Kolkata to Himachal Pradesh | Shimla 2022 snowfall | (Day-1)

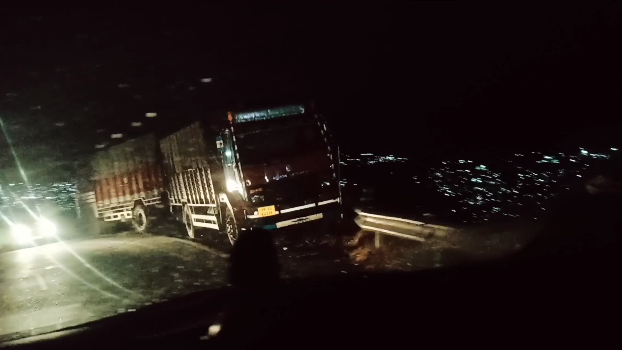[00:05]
looks like it's raining lights on the mountains It looks so beautiful It looks like it's raining